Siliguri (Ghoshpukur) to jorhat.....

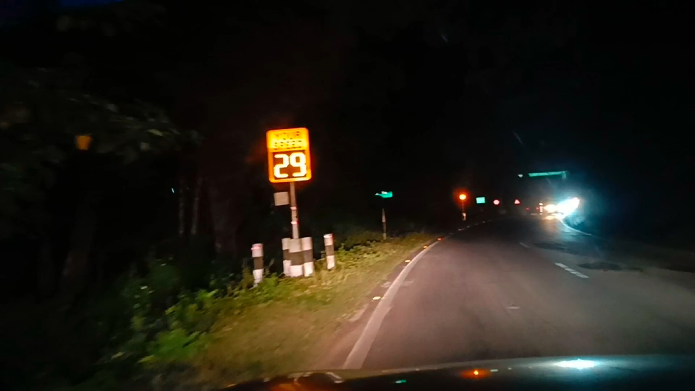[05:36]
বাইরে আর কি ভয় লাগছিল গাড়ির আলোটুকু যেইটুকু জায়গায় পড়ছিল শুধু সেইটুকুই
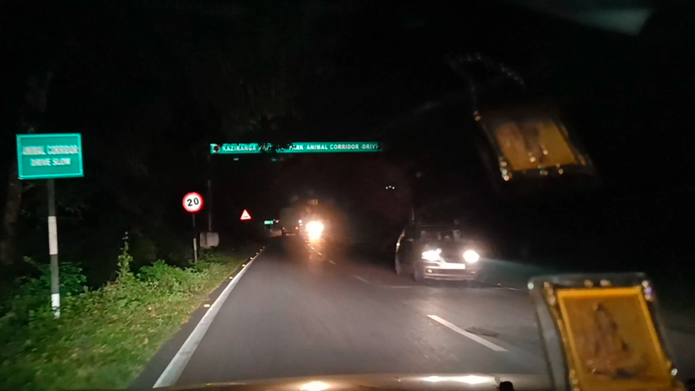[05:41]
বোঝা যাচ্ছে তার আশপাশটা না কিচ্ছু বোঝা যাচ্ছে না মানে কি আছে বা গাছ আছে বা কিচ্ছু